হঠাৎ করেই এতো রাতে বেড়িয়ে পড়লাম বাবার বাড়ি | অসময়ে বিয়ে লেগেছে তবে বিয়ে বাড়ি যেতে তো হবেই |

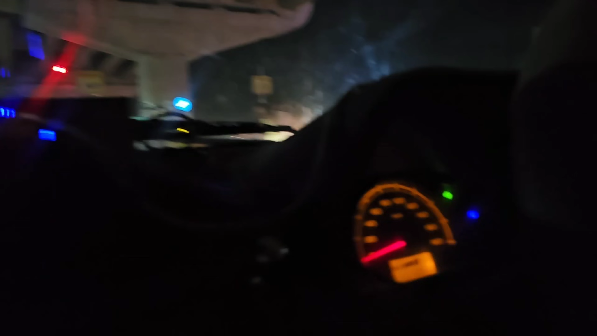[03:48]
বাজে 10:51 না 10:51 বাজে দেখো কল্যাণী বাঁদিকে যে ITI মোড়ে ঠাকুর দেখতে যাচ্ছে সব ঠাকুর
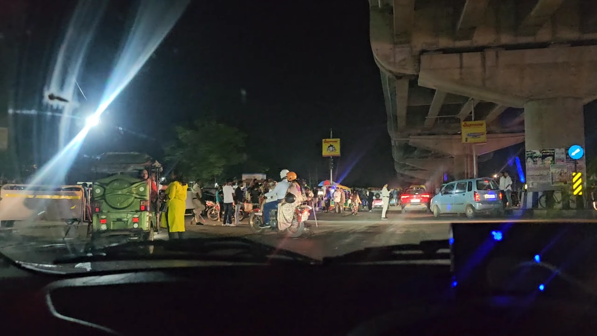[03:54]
দেখার ভিড় আর আমরা তো এদিক দিয়ে যাই বাঁদিক দিয়ে ঢুকে একদম ওই যেখানে প্যান্ডেল ওই প্যান্ডেলটার পাশ দিয়ে ঢুকি
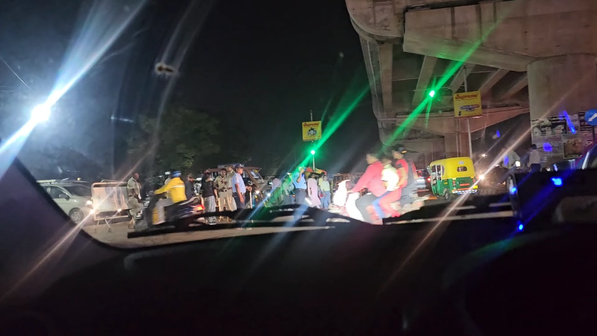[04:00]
কিন্তু আজকে মনে হচ্ছে নো এন্ট্রি না ঢুকতে দেবে না চার চাকায় দিকটায় দেখো সব এমনি বাইক ঢুকছে
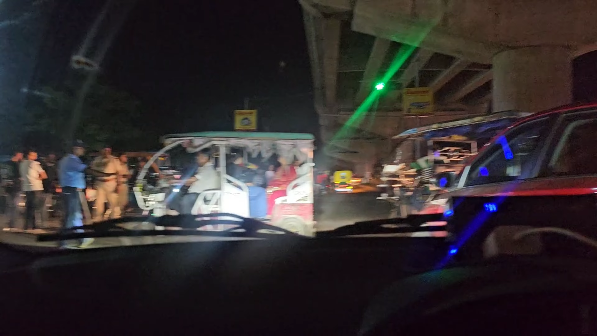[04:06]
ঠাকুর দেখতে যাওয়া দিচ্ছে না ঢুকতে ওই দেখো কি অবস্থা এদিকটা এই যে ITI মোড়টা এইদিকে
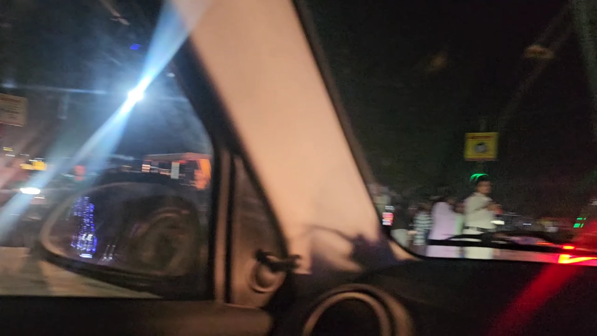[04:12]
আমরা সোজা বেরিয়ে যাচ্ছি 34 নম্বরে গিয়ে উঠবো সোজাটা দিয়ে এইটা এমস এর সামনে দিয়ে গিয়ে উঠবো না
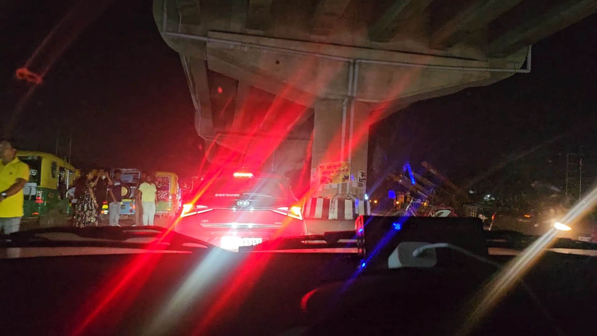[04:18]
এমস এর সামনে ওদিকে গেলে উঠতাম হ্যাঁ মানে এই ভেতরটা দিয়ে গেলে আমরা ভেবেছিলাম যে ITI এর সামনে দিয়ে যদি
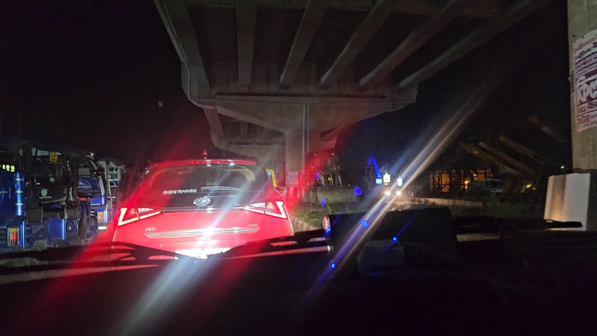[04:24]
আজকে যেতে দেয় কিন্তু আজকে থেকেই নো এন্ট্রি দেখো টোটোর ভিড় এগুলো সব হবে এটা তো হবে ঠাকুর দেখতে এসে সব
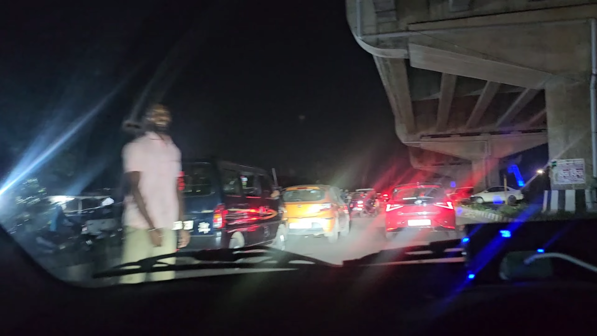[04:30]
এখান দিয়ে গাড়ি পার্কিং করেছে বুঝছো তো দিয়ে ওখান দিয়ে হেঁটে হেঁটে ঢুকেছে এই দেখো সব ITI মোড়ে ঠাকুর দেখার ভিড়